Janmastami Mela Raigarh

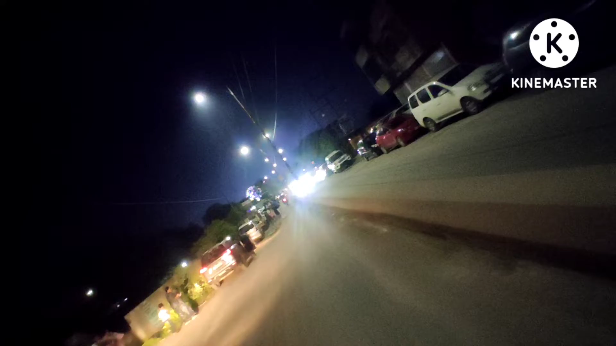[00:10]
तूरा गाड़ी का लाइन देख रहे हैं आप कहां से चालू हो रहा है सुधिर के मिश्च से चालू हो जा रहा है अरे यार कॉन ट्रक वाला आगया भाई इसको साइट दो इजर लो जाने